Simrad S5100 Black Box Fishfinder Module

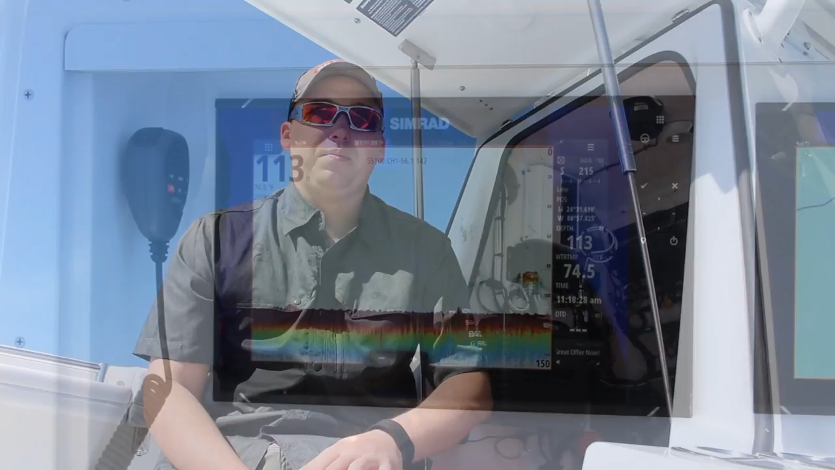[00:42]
So what the three sonar channels allows me to do is do a lot of really cool multitasking stuff.
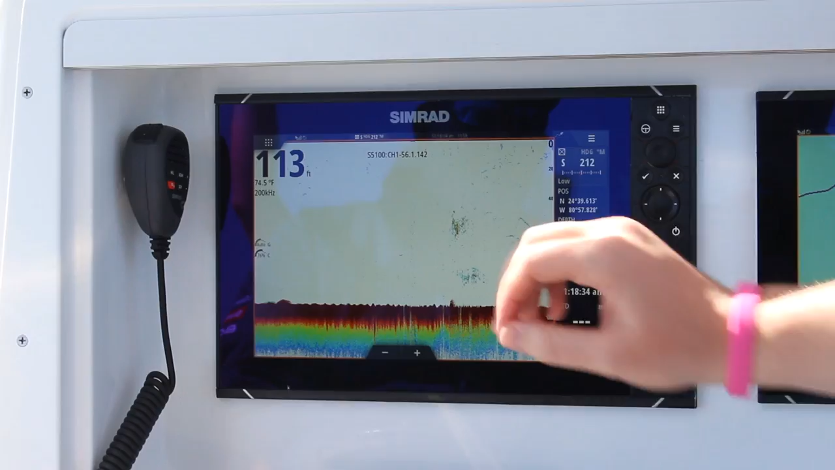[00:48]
So here I'm looking at just the full screen 200 kHz, and if I go in and I do a side-by-side split,
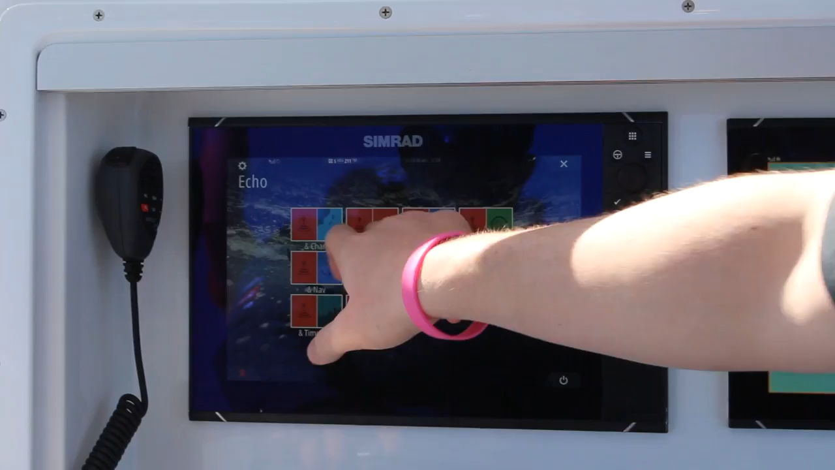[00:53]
I can actually put a different frequency on this window over here, so you can see I've got high chirp over here.
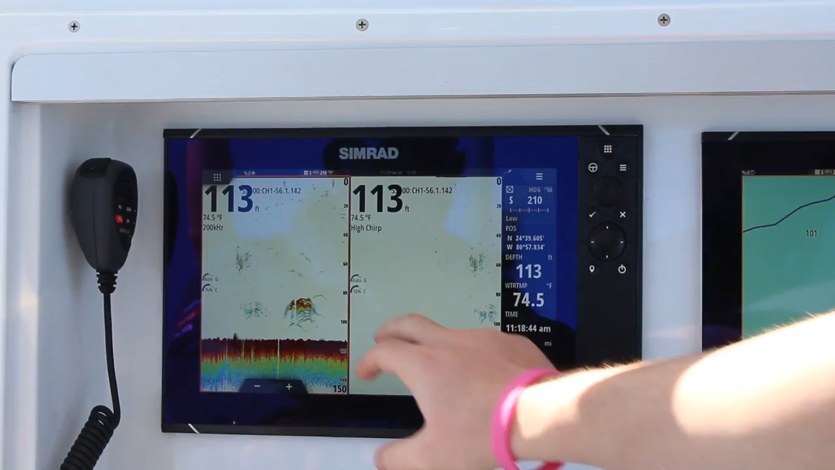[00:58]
On screen: depth 113 ft, water 74.5°F
And what that'll allow me to do is I can focus up top in the water column for anything that's near the surface,
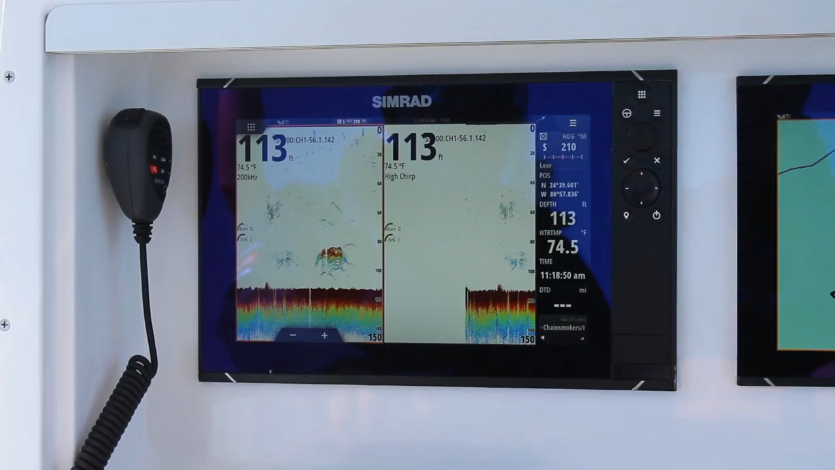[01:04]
On screen: depth 113 ft, water 74.5°F
and then I can also focus down low on any kind of structure or whatever wreck I'm trying to fish at the same time.